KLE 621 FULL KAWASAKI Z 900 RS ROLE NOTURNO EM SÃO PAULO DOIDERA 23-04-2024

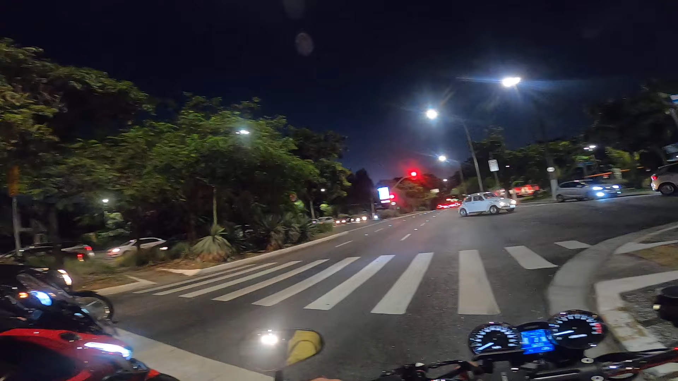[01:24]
É isso aí, pessoal. Estamos aqui em São Paulo, Avenida Brasil.
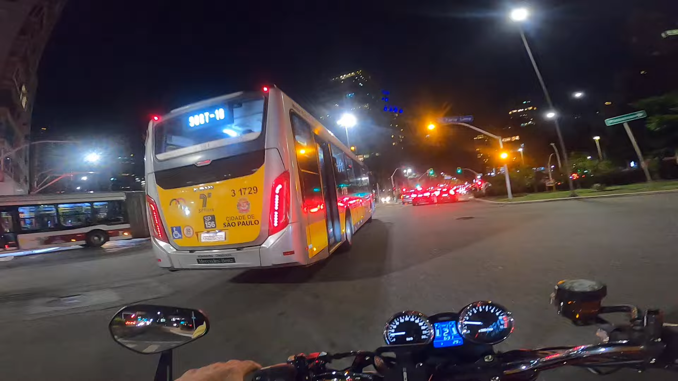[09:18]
E é reto que nós vamos.
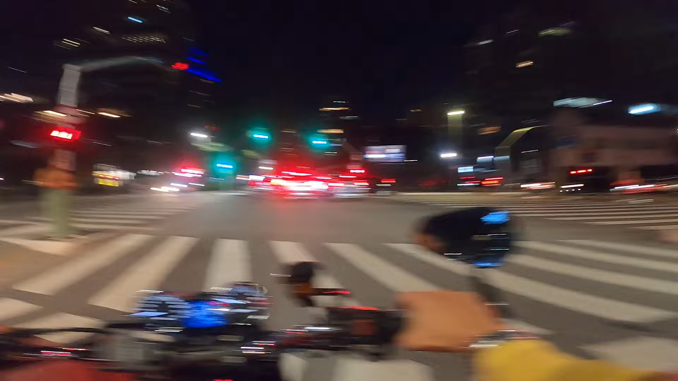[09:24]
Trânsito, hein, bicho? Tá aqui o barcócolas. Te contar uma coisa, hein, mano. Complicado.
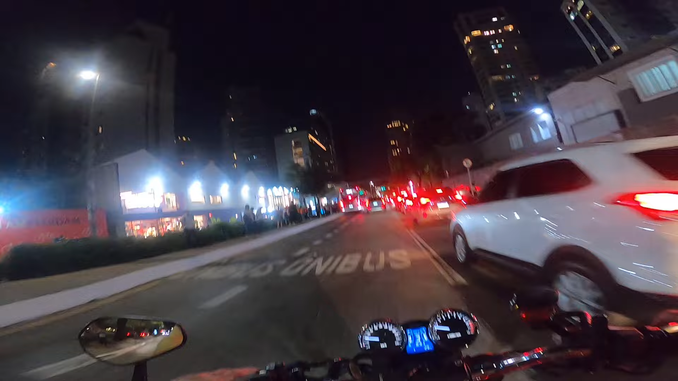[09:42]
Tiazinha de Twister, vai que vai. É isso aí, mano.
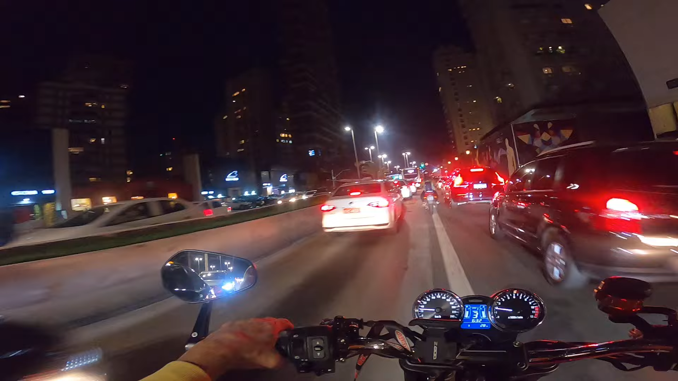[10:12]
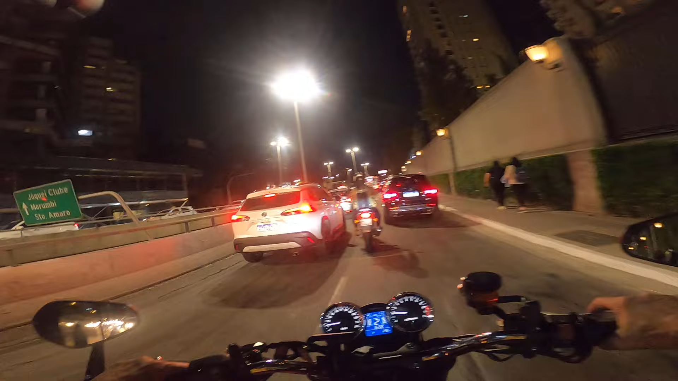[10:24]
É terrível, hein, pessoal. Ainda bem que eu fui embora. Lá já tá trânsito todo de cabelo em pé. Imagina isso aqui todo dia. Aí não aguenta, titio, não aguenta.
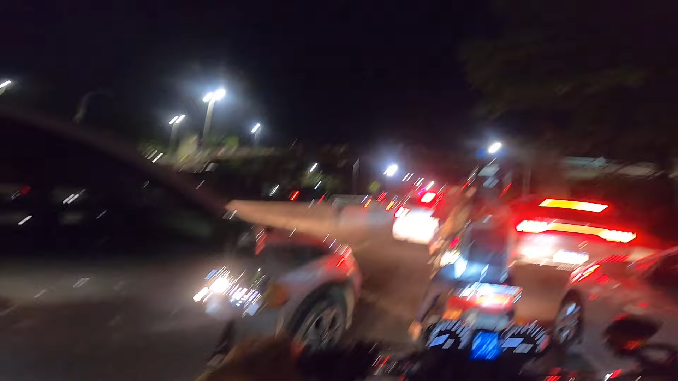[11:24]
Não adiantei, meus filhos. Parece que esse cara abriu um pouquinho aí, mano.